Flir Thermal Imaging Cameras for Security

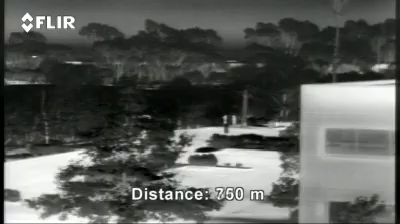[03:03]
Thermal imaging cameras create a crisp image
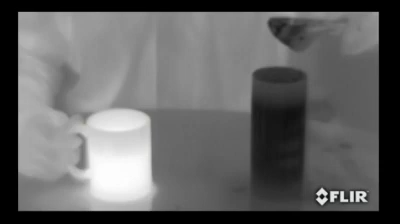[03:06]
based on subtle differences in temperature called heat signatures.
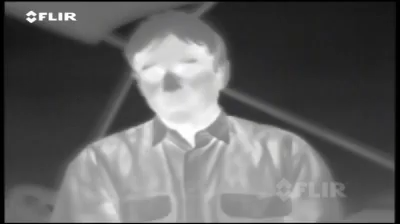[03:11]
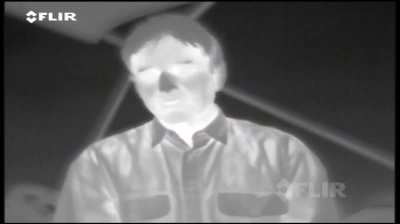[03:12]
Virtually everything in our environment has a heat signature. Even ice cubes. Warmer objects appear white.
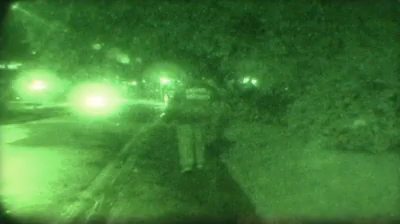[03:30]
They amplify small amounts of visible light so that objects can be seen at night.
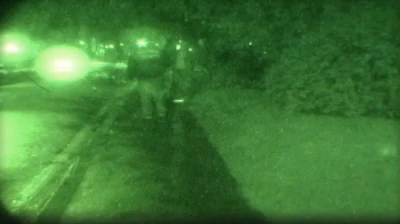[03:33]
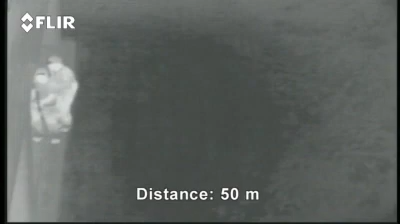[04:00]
Thermal imaging cameras produce a clear image and need no light or illumination whatsoever.
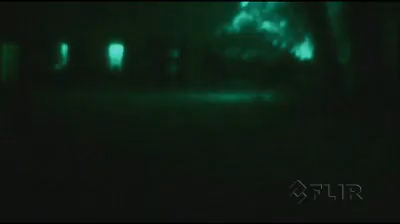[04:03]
Furthermore, intruders using night vision goggles can detect infrared illuminators and navigate around them.
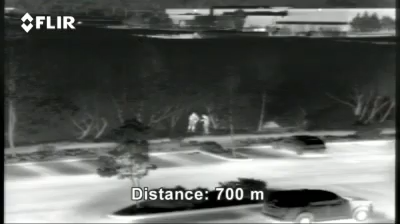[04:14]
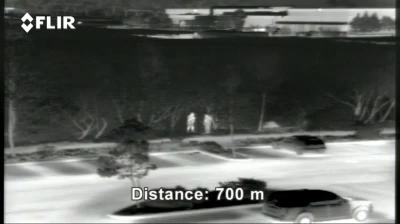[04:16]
Thermal imaging cameras help security professionals to spot intruders in total darkness.
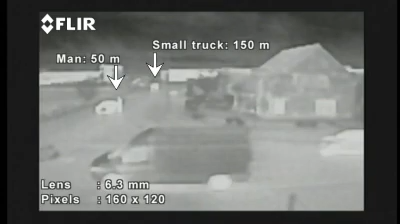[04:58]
It produces thermal images of 160 by 120 pixels.
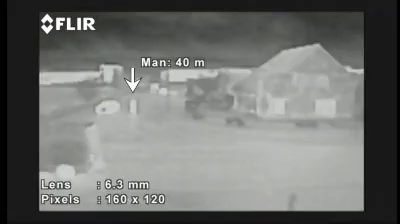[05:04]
It's an excellent camera for users that have only short range requirements and want to detect man size or bigger targets.
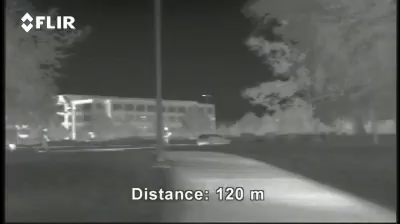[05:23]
This offers superb situational awareness. The Patrol IR provides crisp, clear thermal imagery in total darkness and light fog or smoke.
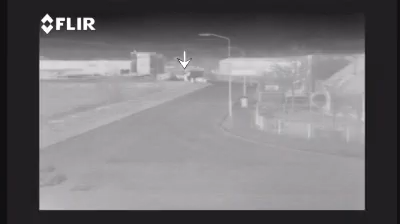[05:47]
The user can choose between a 19, 35, 50 or 100 mm lens.
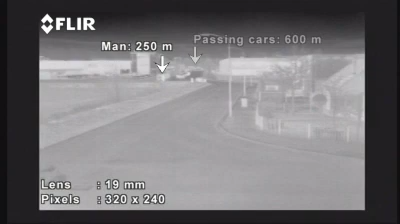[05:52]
Longer lenses have a narrower field of view and give you the possibility to see targets which are further away.
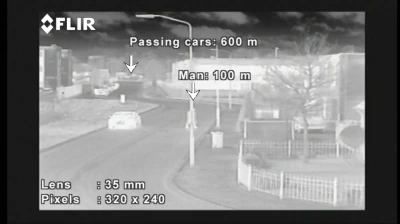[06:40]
The user can choose a version with a 35 mm or 50 mm lens. The daylight camera offers a 25 times optical zoom and can be used when conditions permit.
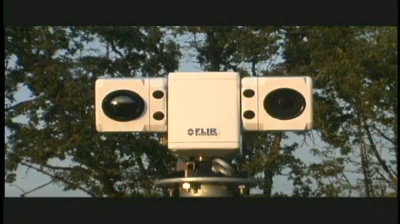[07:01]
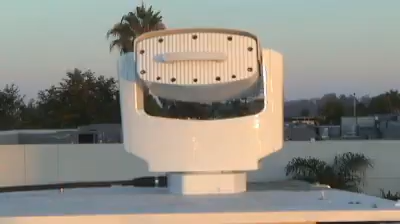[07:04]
The PTZ35x140MS is a powerful multi-sensor mid-range thermal night vision system. It features two thermal imaging cameras and one daylight low light camera. One thermal imager has a wide angle field of view and is ideal for situational awareness.
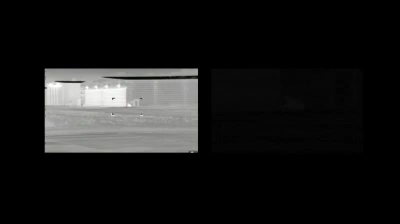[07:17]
The other with a narrow field of view allows you to see objects that are very small or far away.
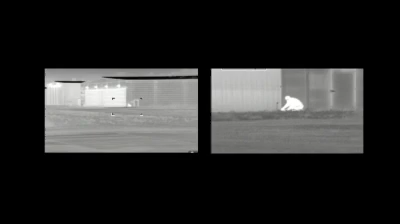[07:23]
The PTZ35x140MS overlays both images to provide a high resolution image without losing broad situational awareness.
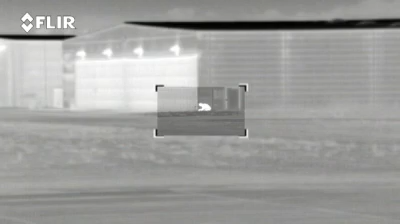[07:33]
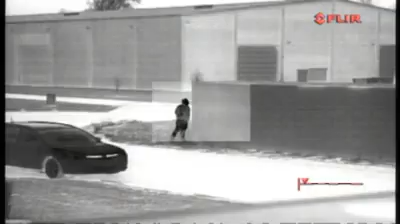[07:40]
Thanks to the two independent thermal imaging cameras, the PTZ35x140MS is equipped with a continuous zoom on the thermal image.
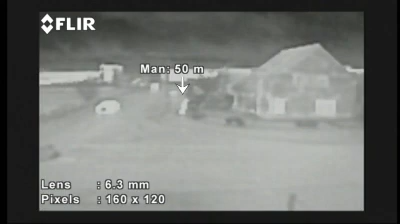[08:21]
Although the answer is complicated and depends on a lot of variables, it can be stated that longer lenses have a narrower field of view
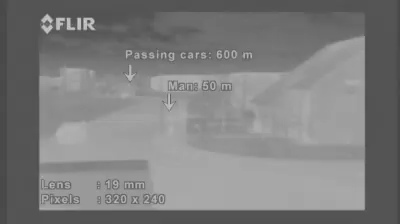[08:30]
and give you the possibility to see targets which are further away. In your part, look at the other side.